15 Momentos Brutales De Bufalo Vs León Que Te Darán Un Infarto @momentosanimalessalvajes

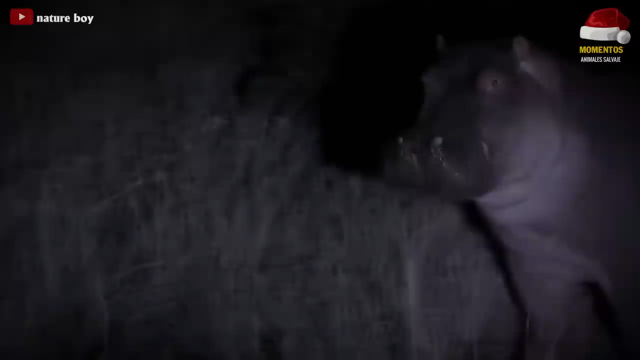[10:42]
Un depredador peligroso acecha un hipopótamo solitario y la leona observa atentamente a su presa. El hipopótamo ha sentido algo inusual.
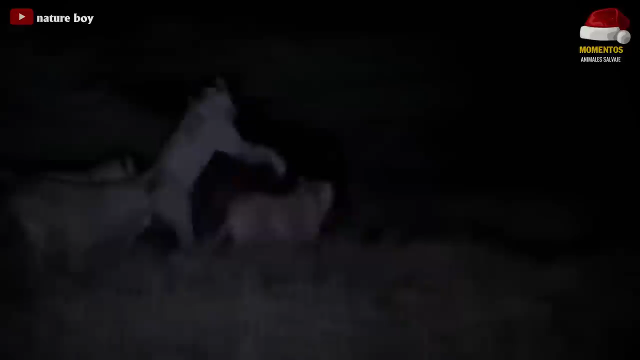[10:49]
Los ojos del cazador y la presa se encontraron.
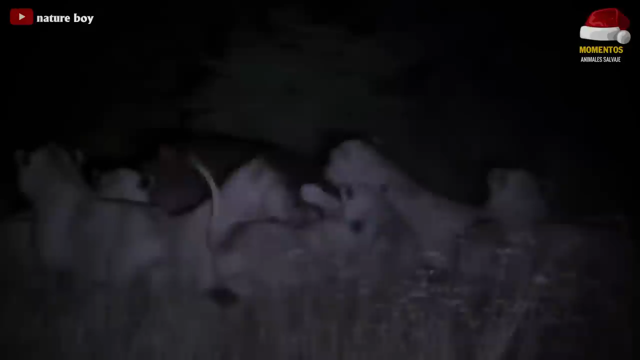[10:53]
La pobre pesa no tiene más remedio que huir desafortunadamente. Hoy la leona no caza sola, todo el grupo de leones se une para atacar al hipopótamo.
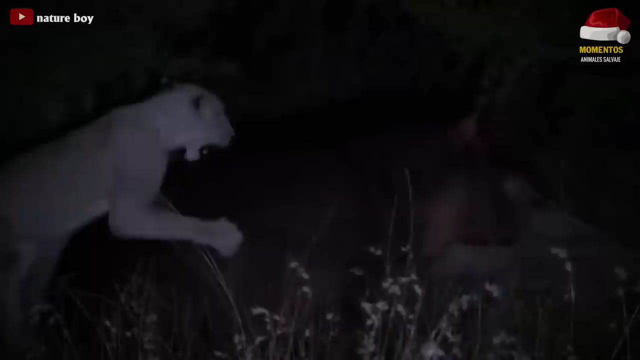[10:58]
La presa está rodeada y soporta poderosas mordeduras del enemigo, pero eso no es todo.
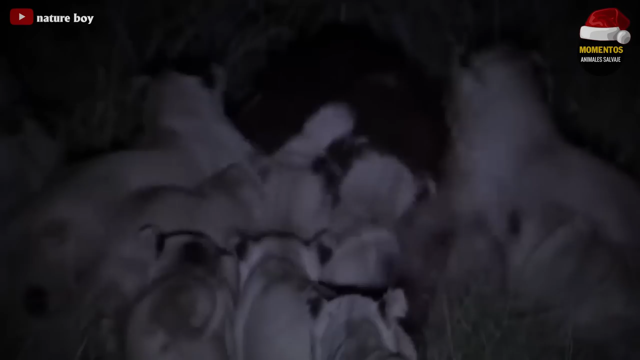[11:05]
Los depredadores han pagado el precio de sus crímenes. El hipopótamo se enfureció y tiene los ojos llenos de odio porque se defendió ferozmente.
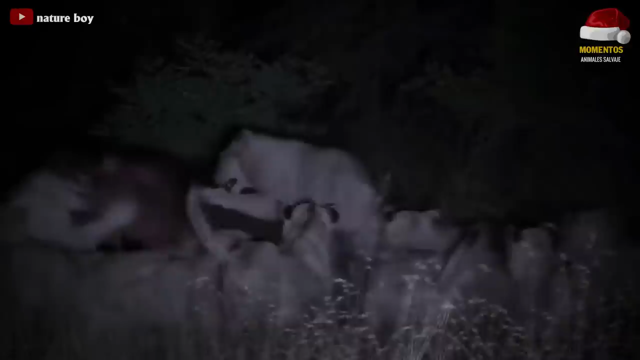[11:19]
Un león joven fue mordido repentinamente en la cabeza por una presa y sufrió un daño cerebral severo y los leones realmente se han asustado con el hipopótamo.
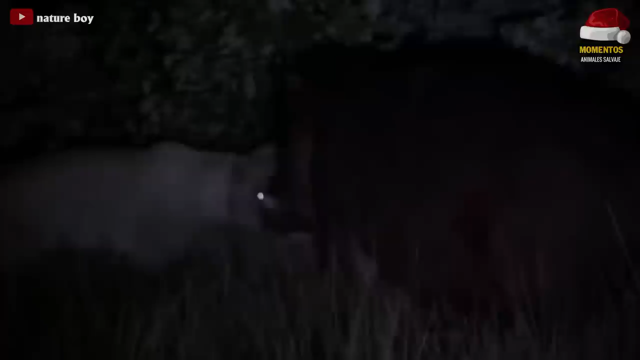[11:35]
A la mañana siguiente, los leones vieron morir a sus camaradas después de esa cacería fallida en una escena muy dolorosa.